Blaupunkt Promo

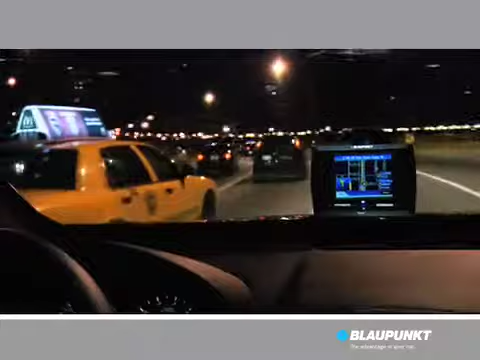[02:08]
The display arrows follow along the road with you as you travel.